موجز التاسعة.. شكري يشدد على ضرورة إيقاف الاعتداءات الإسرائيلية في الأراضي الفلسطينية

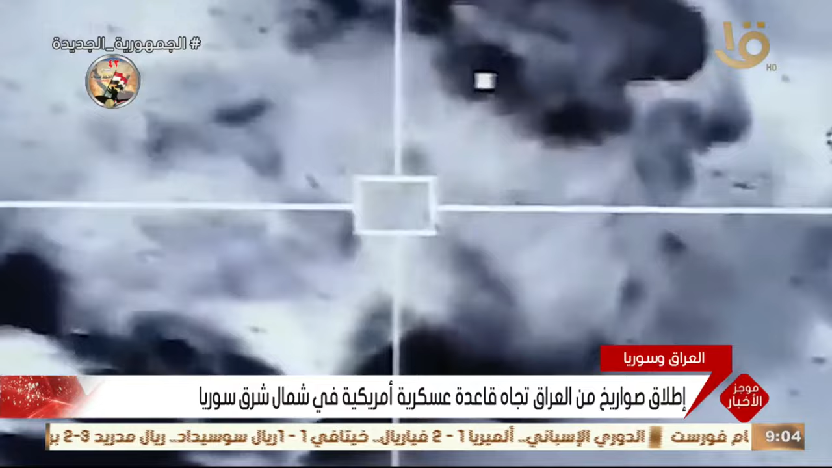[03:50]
المصدر بأن طائرة أمريكية استهدفت منصة صواريخ في الأراضي العراقية والتي استخدمت لقصف القاعدة